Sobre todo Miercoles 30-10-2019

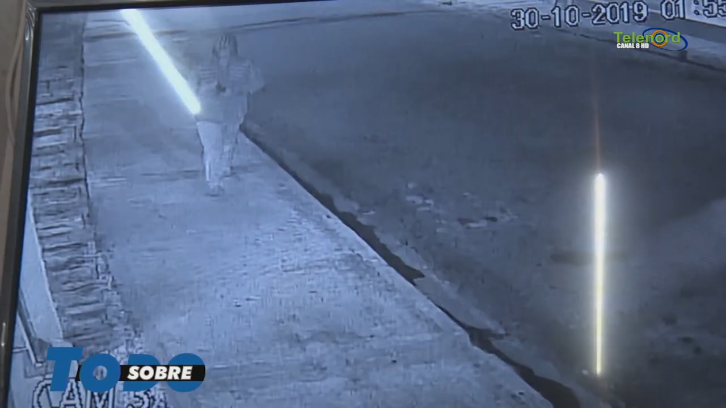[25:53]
Tal es el caso de esta paca de nuestro amigo y hermano Darío Brito,
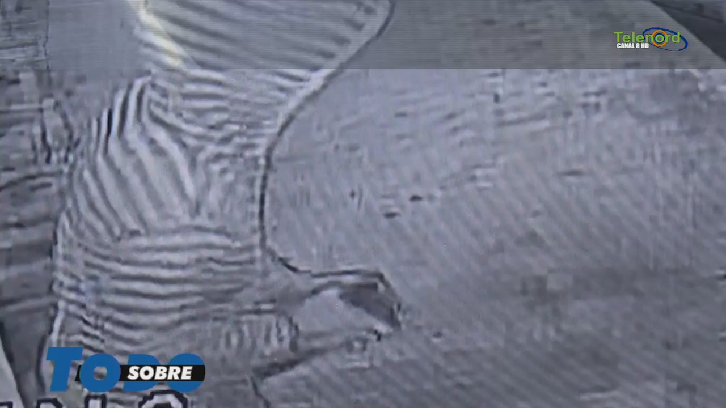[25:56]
Darío Paca, amigo, ¿verdad?, desde nuestra infancia, mejor conocido como Gio. Y mire lo que este hombre comenzó a hacer en la puerta de cristal de Darío Paca, hasta romperla. Pero de por Dios, con esa piedra grande que está ahí, le rompió el cristal a Darío Paca. Fue un daño que hizo porque posterior a esto, el hombre no robó nada, señores.
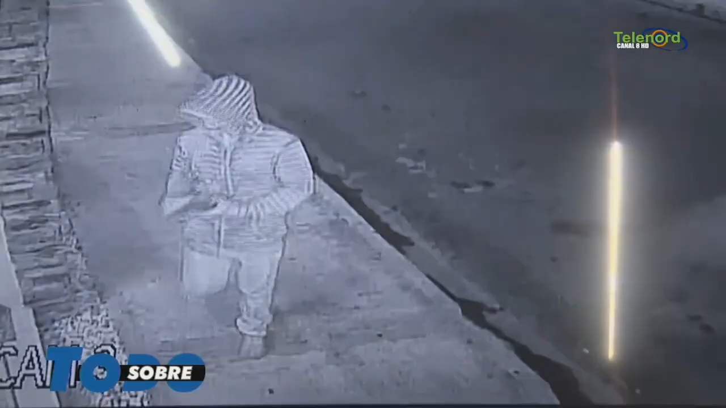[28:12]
con esa piedra que ustedes pueden ver, ya anda por ahí, y o sea, hasta ahora rompió el cristal.